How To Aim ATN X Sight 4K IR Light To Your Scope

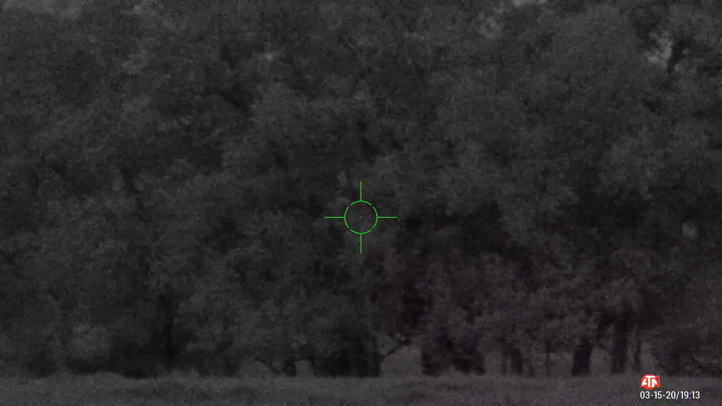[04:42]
and get set up if you were gonna hunt tonight or whatever but once you set it up and you tighten everything down it should be staying there so that you want to mess with it again so what I'm gonna do is I'm gonna go ahead and flip on the illuminator and you can kind of see how it got a little brighter there and now what I'm doing is I'm moving it you can see it in the bottom of the screen
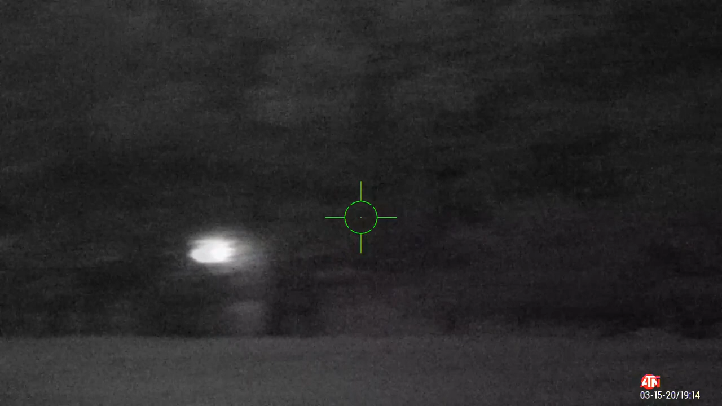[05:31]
pulling end over there no worries but that's pretty well so with this illuminator now with my Coyote Reaper XXL I could see that on that tree no problem
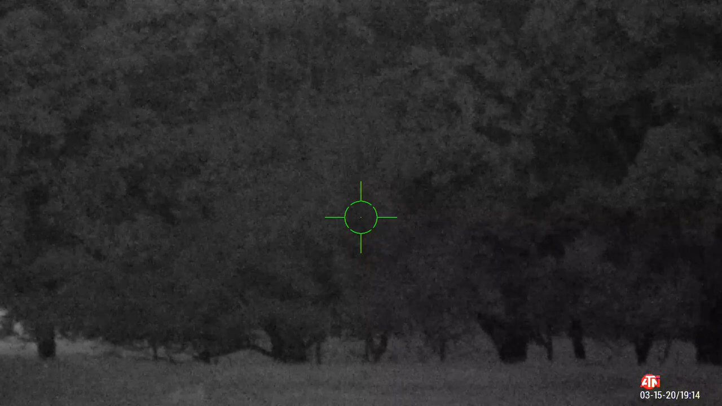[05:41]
but that's kind of far away for this one so at least I have it kind of dialed in now I'm gonna swing to a hundred yards which is right over here in front of me
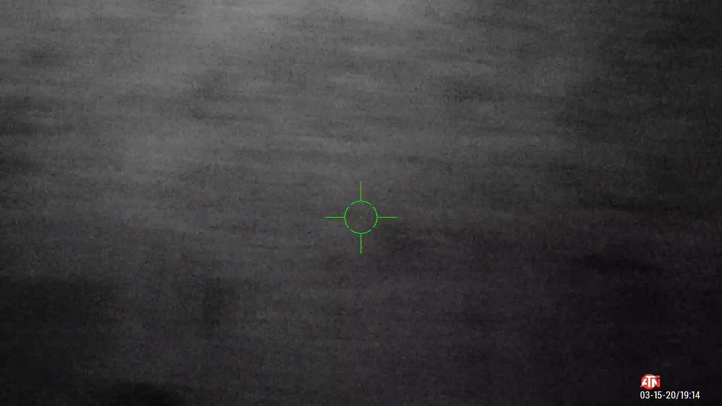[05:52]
okay and now you see the light so I'm gonna make sure that
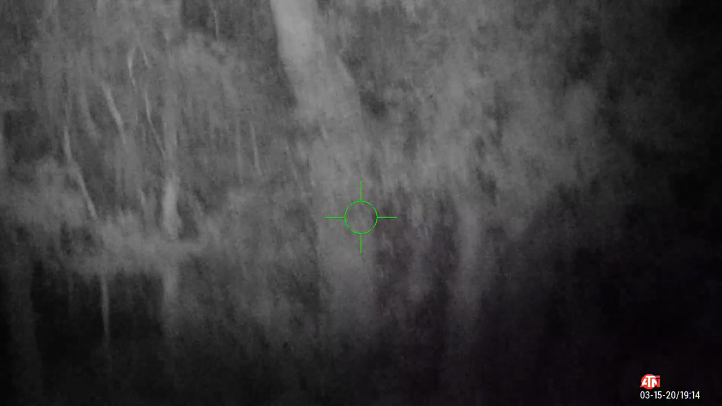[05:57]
it's on that's
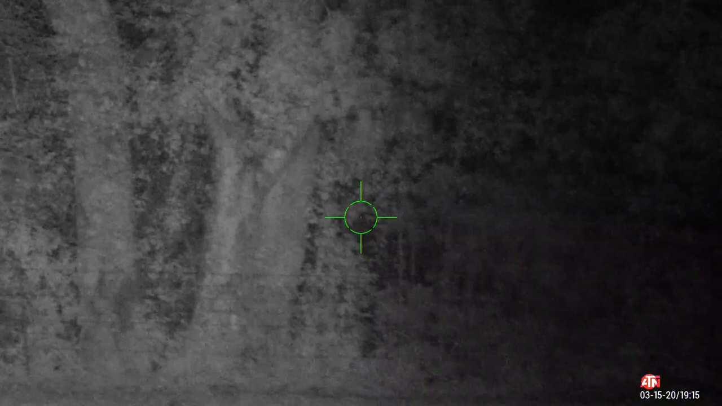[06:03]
basically flood right there and then that goes to
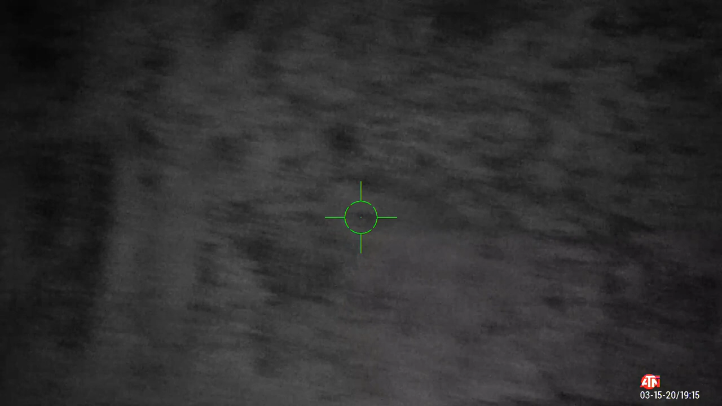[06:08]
there's a spot where it gets spotty right there let's go out a little bit where it is
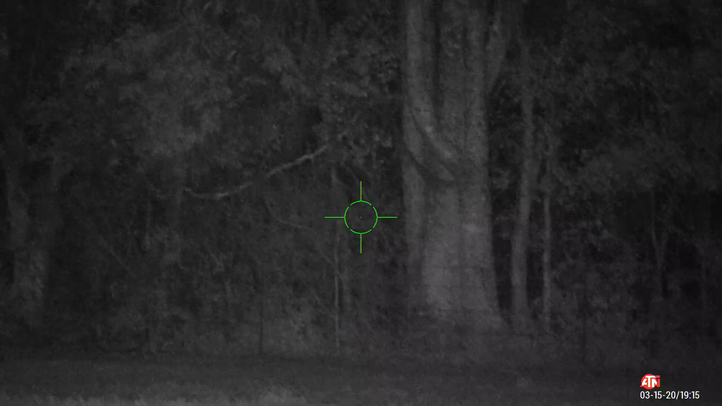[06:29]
the most the most
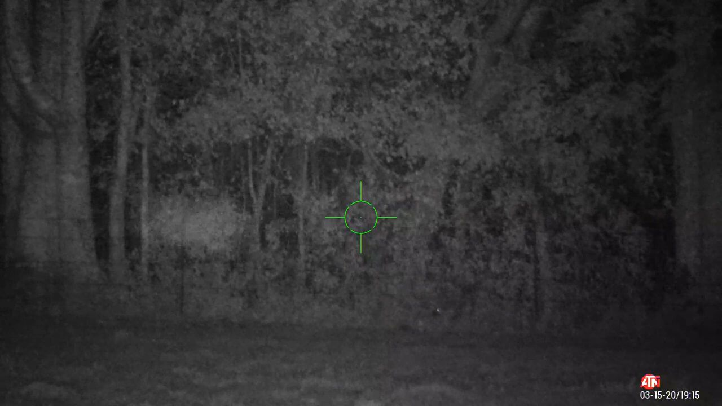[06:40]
crispy right there that's gonna
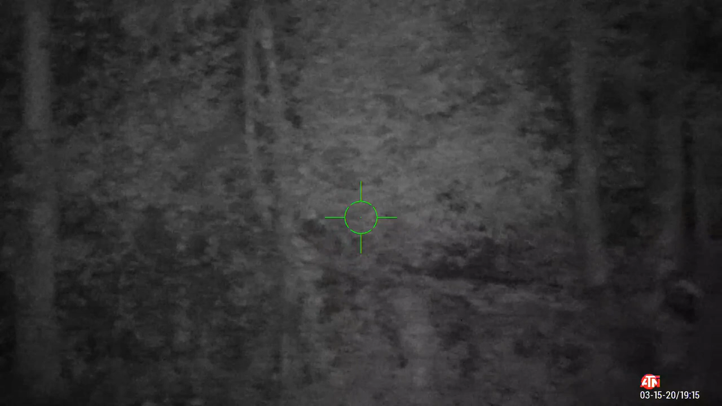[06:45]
be it so now what I'm gonna do is I'm gonna go ahead and tighten it down but if you look right here
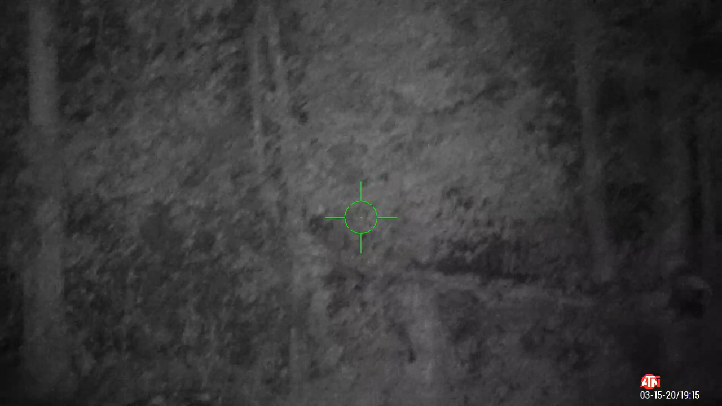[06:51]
where it gets to be a little waffly right there
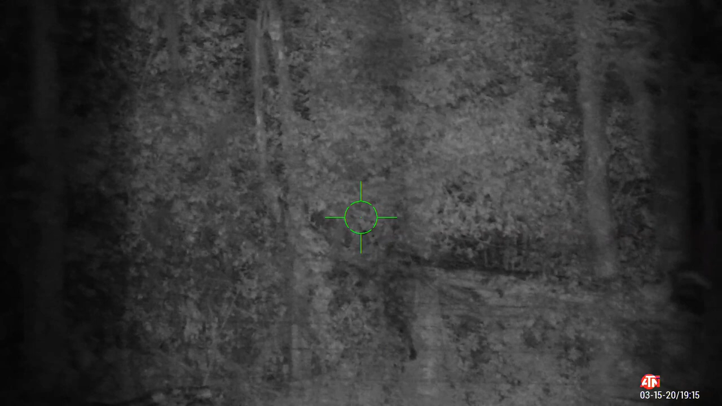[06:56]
that's gonna be your pretty well extreme spot so you can see I can move over a little bit
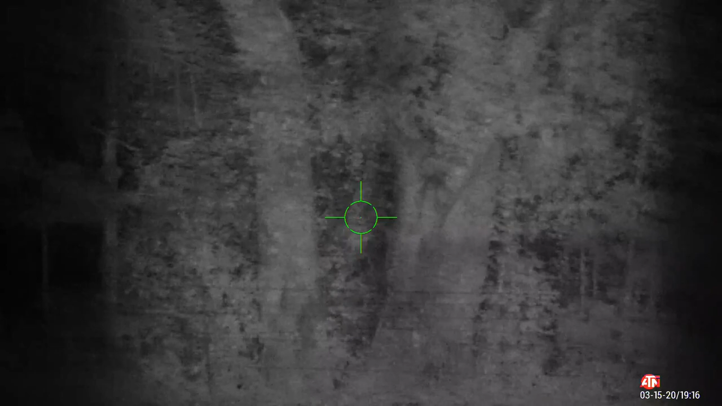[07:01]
see it right there okay that puts it there if I go down so pretty much
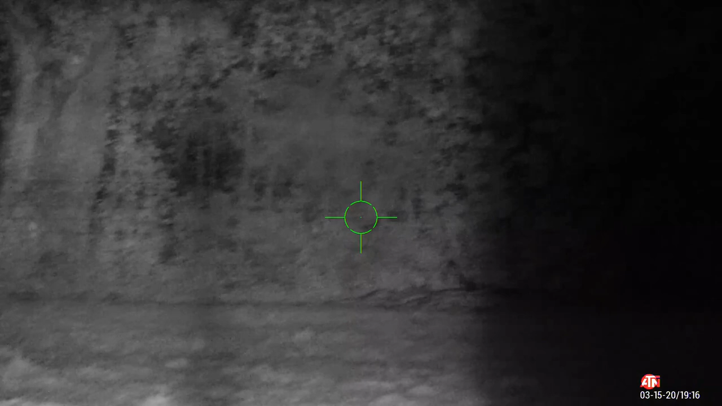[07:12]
right right there no matter what I do right there that's gonna be in the center of my beam and then that's gonna be the best possible picture I'm gonna get with this
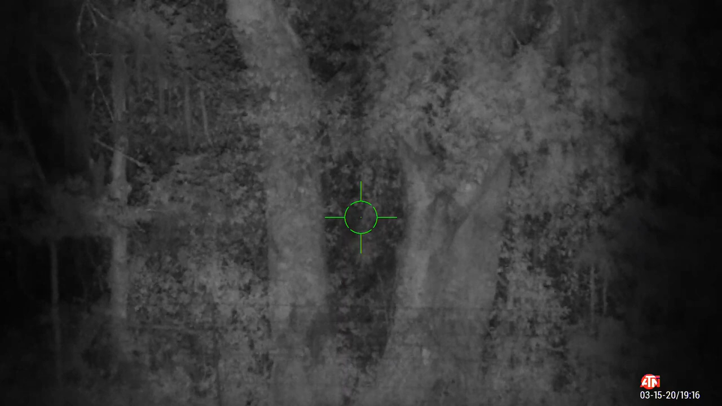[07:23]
light in general so now I'm gonna tighten it down all right so I just got done videoing through the scope and